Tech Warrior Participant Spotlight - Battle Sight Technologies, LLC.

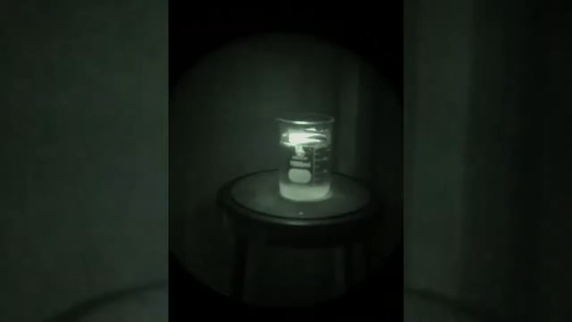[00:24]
now they're producing a massive signature of IR life that's easily identifiable from the air.
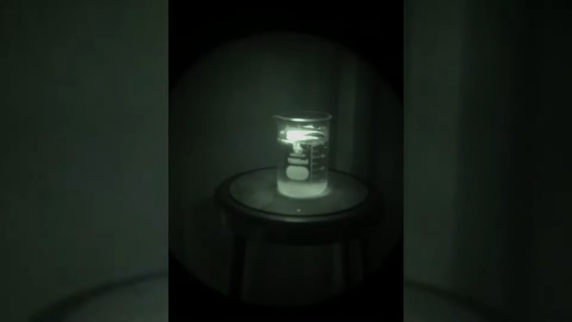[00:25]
So search and rescue you can find them quicker, faster, and easier.